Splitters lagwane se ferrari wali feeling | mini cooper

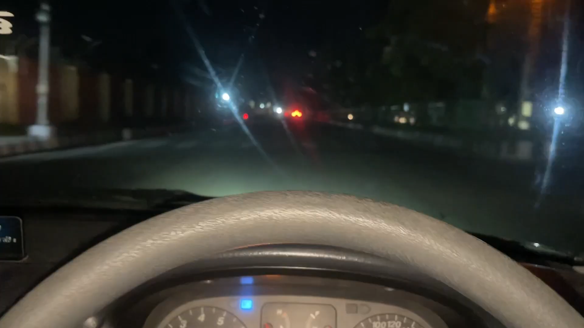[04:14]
रवा है यह जो लाइस बिल्कुल भी काम की नहीं है ब्रेजा की लाइट नी देख सकते हो फोकस बिल्कुल हाई नी है ना अधर कर रहा और इसके 8000 पाई ने लिए जो कि बिल्कुल वर्थ नहीं है तो आइटों लाइक दो वर्क